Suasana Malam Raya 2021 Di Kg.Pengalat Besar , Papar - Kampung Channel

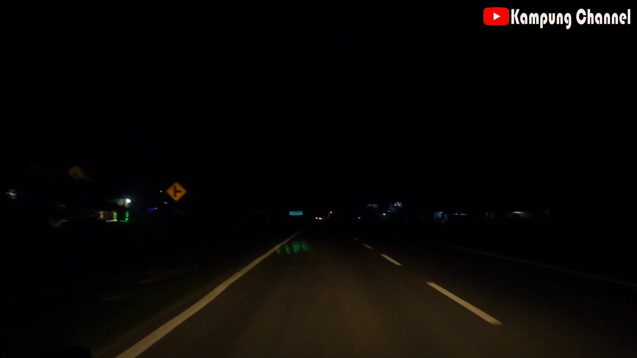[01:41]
di kampung paling besar tadi kita itu di melinsung di dalam halang-halang ya ya ini dia ok ok di sini pun ada kelihatannya